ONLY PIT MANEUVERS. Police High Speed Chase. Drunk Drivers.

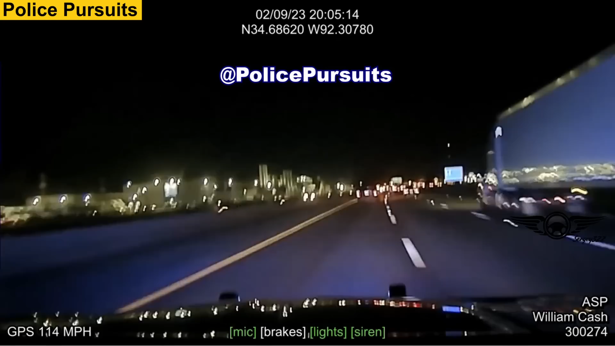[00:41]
A police officer certified for pit maneuver waited for the chase a little further and then as soon as there was a safe distance to the passing cars performed the pit maneuver.
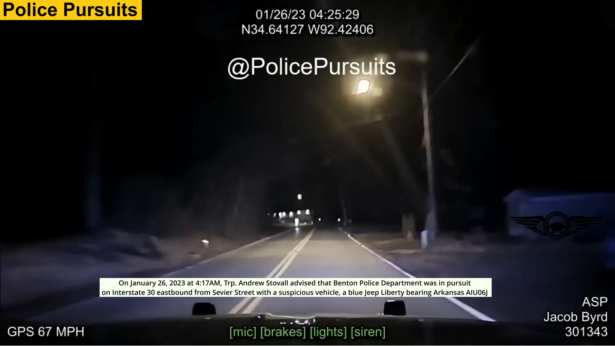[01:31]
Hey you need to stay off the road. We may have a pursuit coming through. Stay off the road. The driver was suspected to be related to a breaking and entering incident within the city.
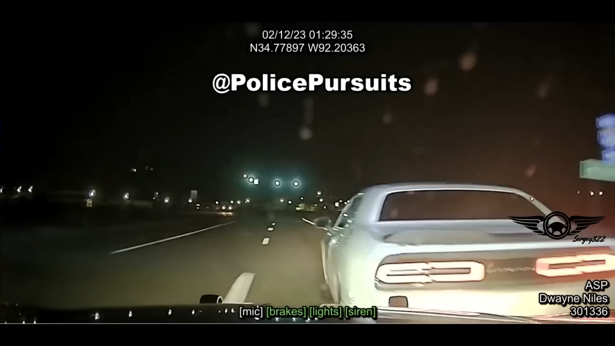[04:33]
After a perfectly performed pit maneuver, another conversation with the police awaits.